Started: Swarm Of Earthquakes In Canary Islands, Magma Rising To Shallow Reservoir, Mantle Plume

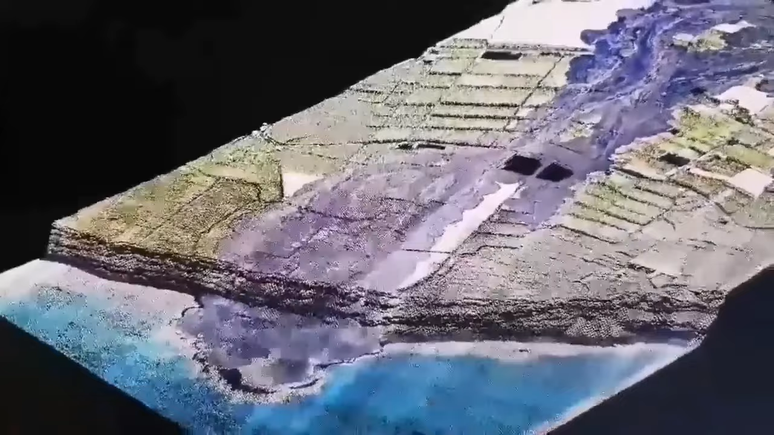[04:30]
creating a headland they get eroded gradually but the aftermath of it was really enormous for the people to clear out at the same time the eruption was continuing we